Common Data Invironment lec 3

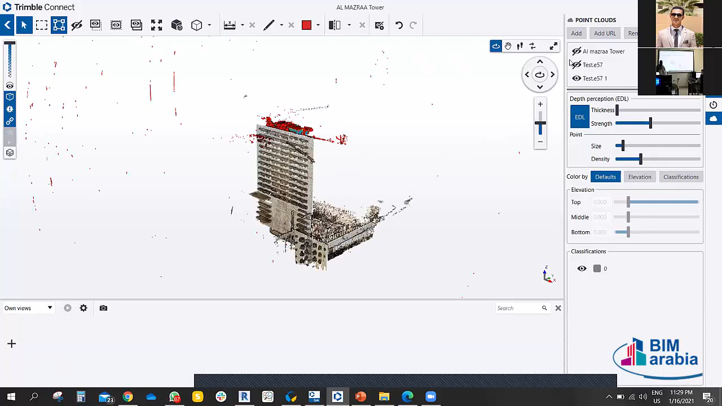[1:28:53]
لأني حضرت كذا واحد للديمو على سبيل المثال.
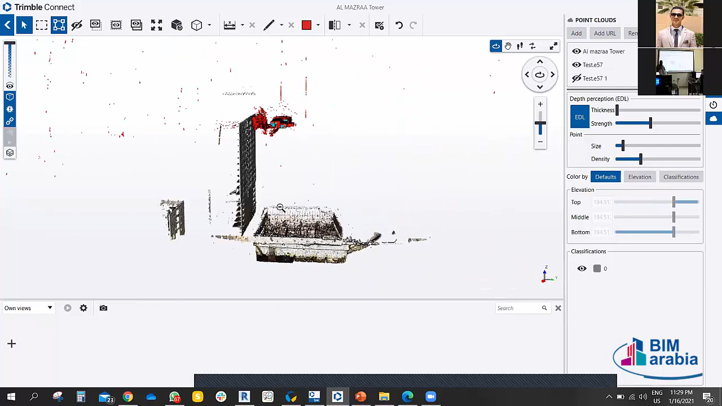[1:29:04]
هذا it's point cloud، تقدر تعدل فيه في الألوان وكذا، ضيف له تنقص ليه.
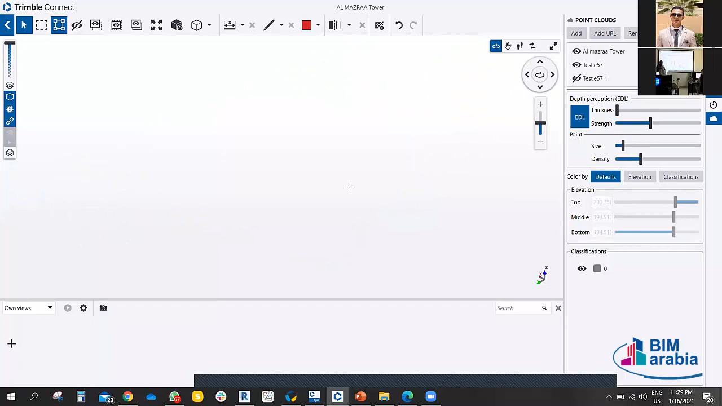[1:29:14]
هذا المشكلة أنه عملناها بفارو، فارو it's not خليني نقول
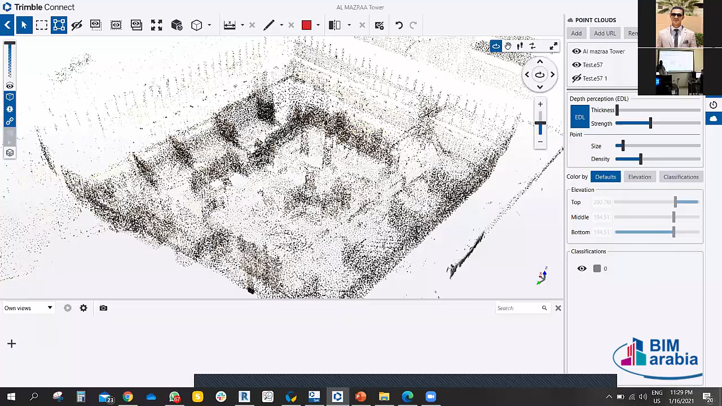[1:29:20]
مش بمستوى تريمبل كونكت ليزر سكانينج مشين، حتى الكواليتي او عدد النقاط في اللي ماخوذه في كل شات،
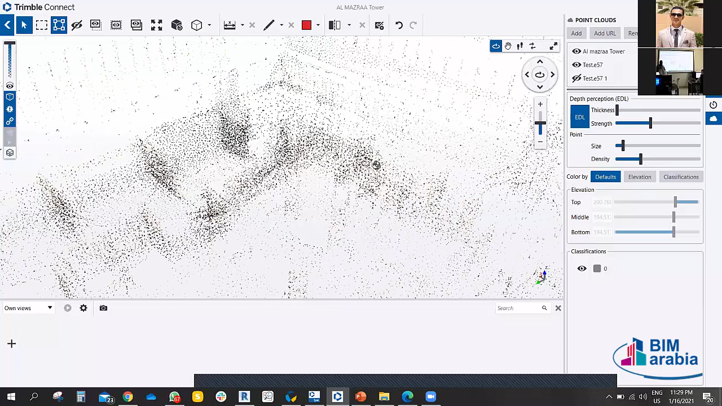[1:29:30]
يعني على الاقل خلينا نقول في تريمبل كونكت بالملايين، في
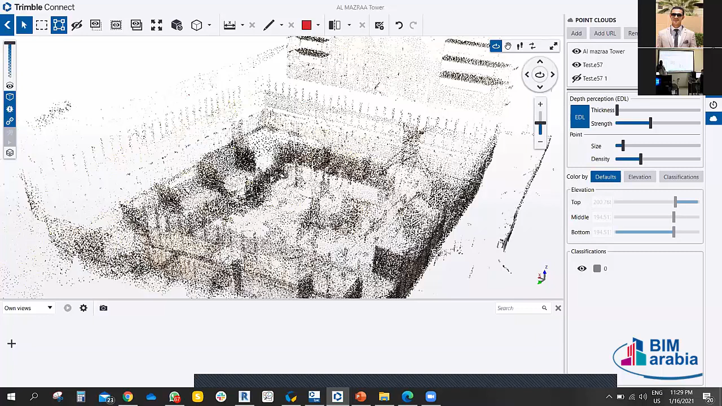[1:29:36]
الفارو اقل بالنص، يعني اذا قلنا 10 ملايين في الشات الواحد،
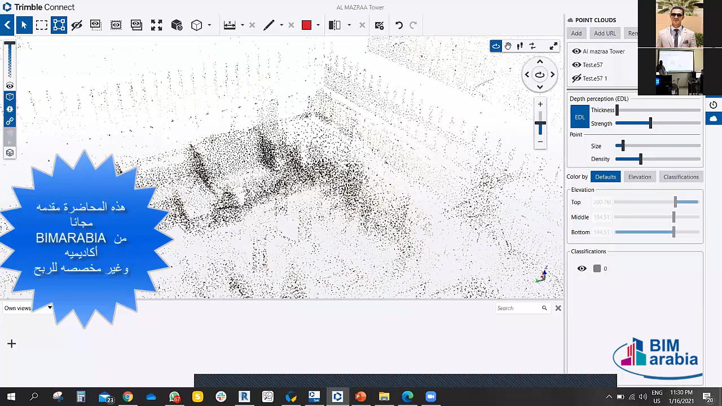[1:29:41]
في الفارو اقل بكثير، ممكن 2 مليونز او 3 مليونز بوينت. بس اعطيناكم مثال فقط، بالعكس عكس هذا اللي هو
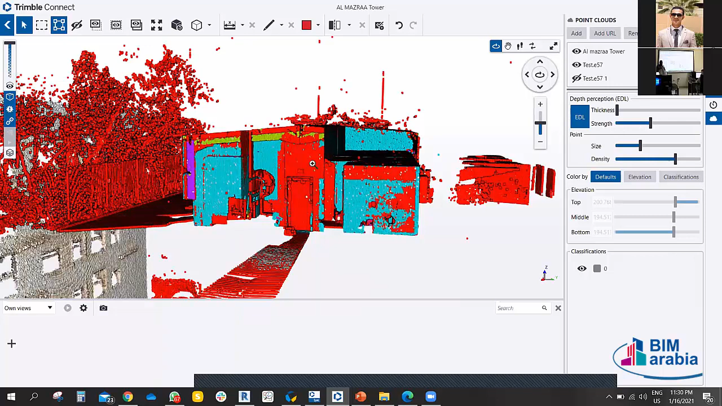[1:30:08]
ال point clouds نقص شوية في السايز تاع النقاط، ونقدر نشوف الموديل من الداخل تعمل